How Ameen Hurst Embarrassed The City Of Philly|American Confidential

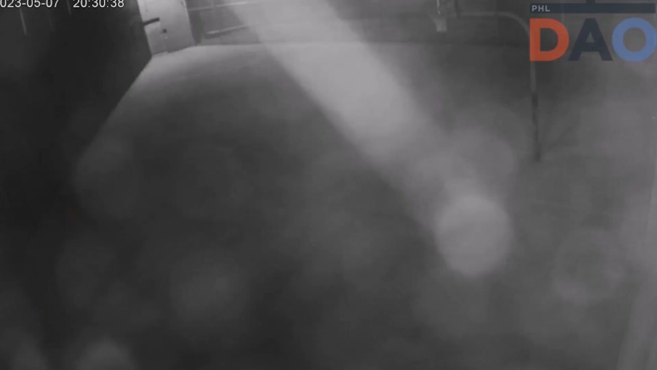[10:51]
Ameen Hurst and Nasir Grant eventually get into the courtyard before ultimately exploding a hole in the exterior fence, a breach that had gone unnoticed for 7 weeks.